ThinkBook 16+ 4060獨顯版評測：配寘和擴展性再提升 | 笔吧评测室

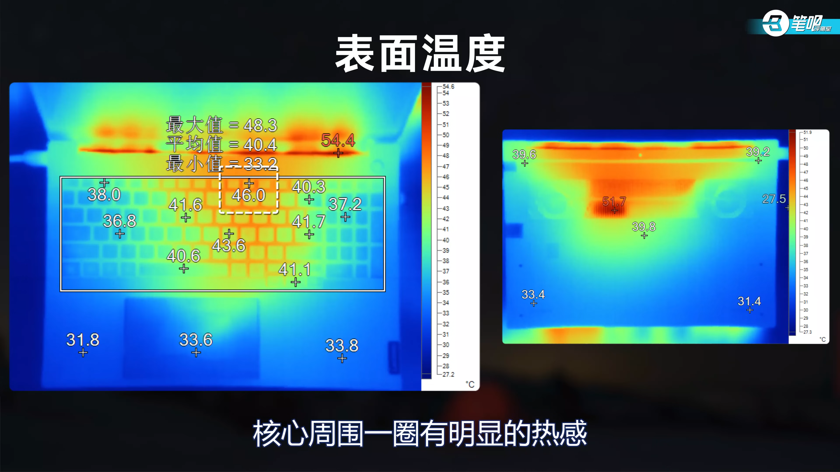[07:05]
圈有明显的热感WASD附近温度不高噪音方面满载人为分贝值为53.